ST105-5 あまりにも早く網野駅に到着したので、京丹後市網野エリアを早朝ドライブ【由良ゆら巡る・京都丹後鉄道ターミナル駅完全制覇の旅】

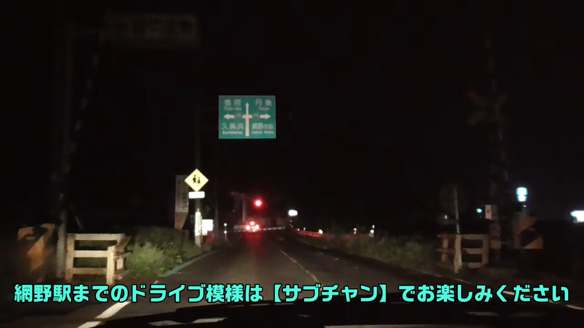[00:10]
これもしかしてもうこれ網の駅?あ、網の橋、網だからあ、もう着いちゃった感じかな、
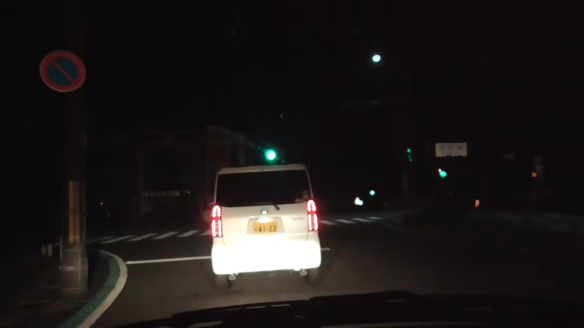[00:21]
これあ、がやさに着いたなこれが網の駅前通り方向です。